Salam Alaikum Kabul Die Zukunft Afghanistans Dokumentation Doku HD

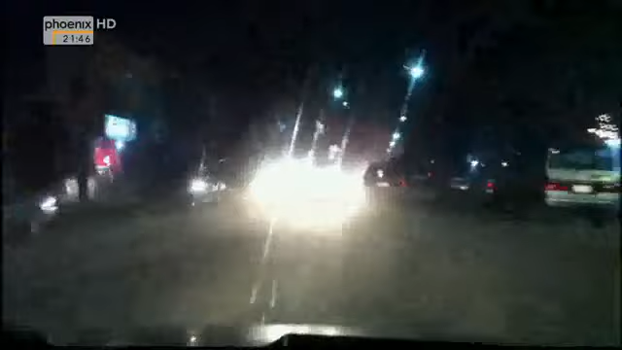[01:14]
Wir suchen einen Geldautomaten. Eine Odyssee beginnt. In Kabul ist alles anders. Auch der Verkehr. Keine Ampeln. Das Überqueren einer Straße. Symptomatisch für die Situation in diesem Land. Druck von allen Seiten.